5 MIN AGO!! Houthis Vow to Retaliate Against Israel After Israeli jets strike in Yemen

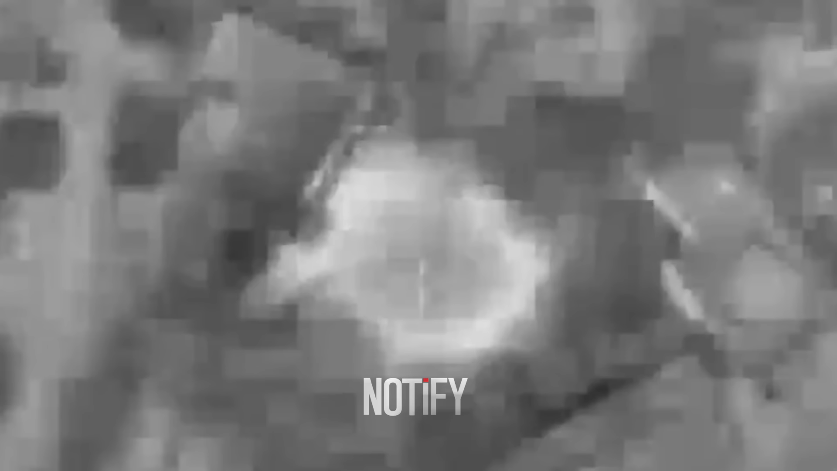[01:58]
Simultaneously, a Hezbollah cell was discovered in Haulah, southern Lebanon, after being hit by a drone strike.